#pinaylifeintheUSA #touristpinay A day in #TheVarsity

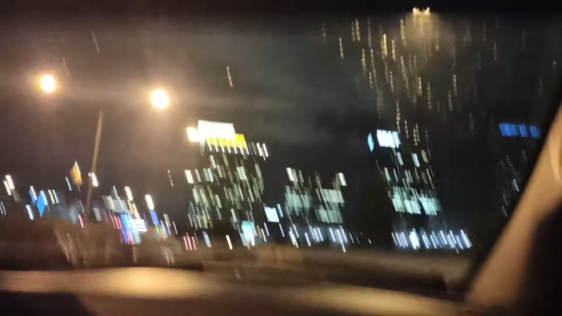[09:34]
Ayan ang mga building. Ang mga building na malaki. What bridge is it?
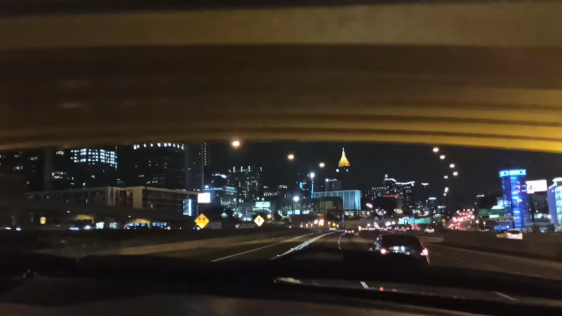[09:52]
Ayan ang ganda. Ayan ang ganda. Ayan ang ganda. Beautiful. Nice city. Ayan sa kami naman. Ayan ang ganda. Ayan ang ganda.
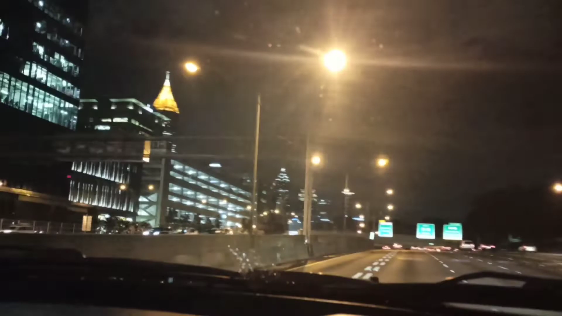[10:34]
Coca-Cola. I thought Coca-Cola is from Philippines. No, and there's the Varsity where they have the hot dogs.
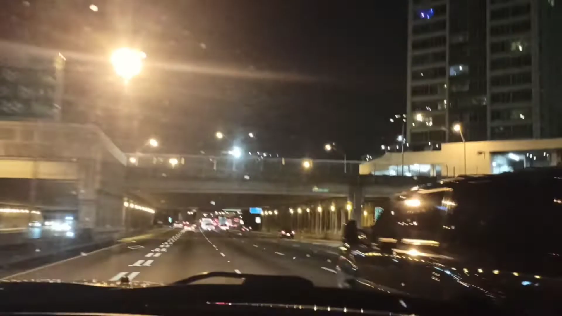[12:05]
The tunnel here is not very long. It's just short. Coca-Cola. Coca-Cola.